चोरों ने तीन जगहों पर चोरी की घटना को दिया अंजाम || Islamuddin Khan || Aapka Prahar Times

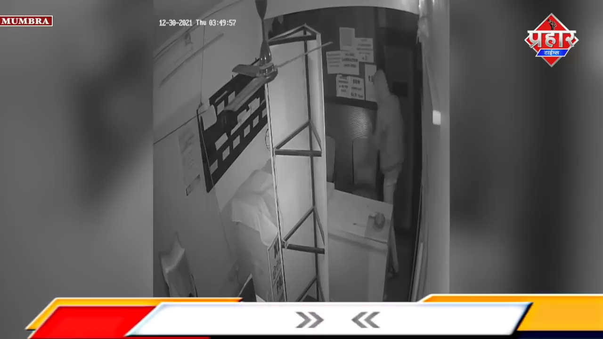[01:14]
को काफी जोर जोर से इस चोर ने धक्का दिया मगर इस दर्वाजे को चोर तोड़ने में नाकाम रहा मगर जब यह चोर दर्वाजा नहीं तोड़ पाया तो पास के ही ड्रॉह में रखे करीब पांच हजार रुपे कैश लेकर फरार हो गया तो